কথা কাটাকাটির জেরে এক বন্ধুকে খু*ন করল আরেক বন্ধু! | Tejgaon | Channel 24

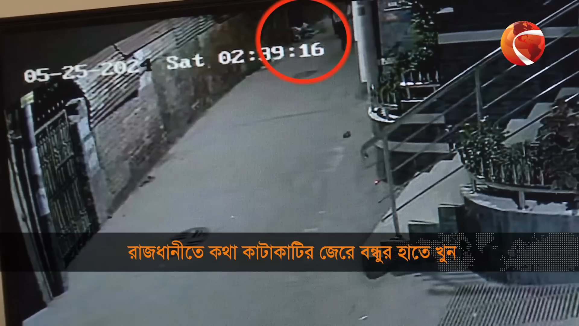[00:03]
સીસી કામેરાર એઈ ફુટેજ ફ�ોનિબાર રાથ દુઈટા 49 મીનેટેર જેખેને દેખા જાથછે ધાડાલો અસ્ટો નીએ રકતો માખા પોશાકે દોડેર પાલાથ છે એક તોરુન